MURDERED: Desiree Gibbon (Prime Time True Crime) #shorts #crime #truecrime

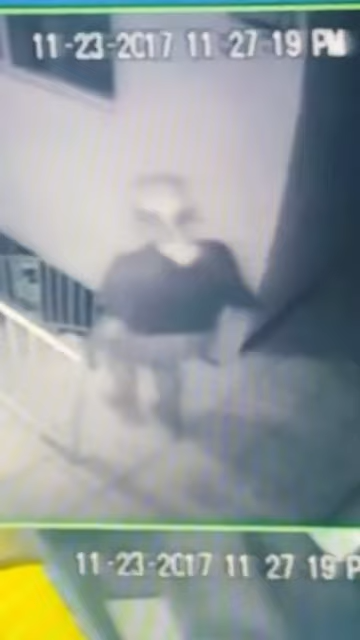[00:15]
Surveillance footage from her family's home showed her leaving her room without her wallet or local cell phone.